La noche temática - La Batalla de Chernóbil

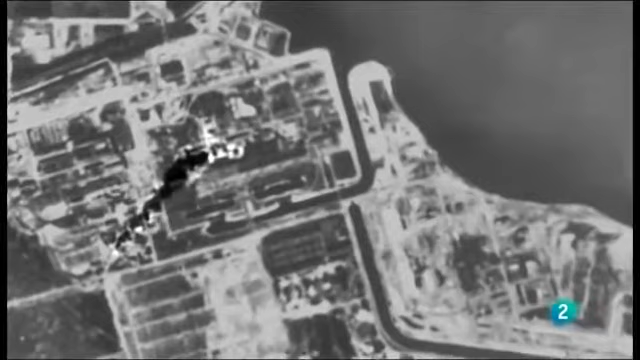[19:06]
era como un libro abierto la visión térmica muestra claramente el humo que seguía saliendo de la brecha abierta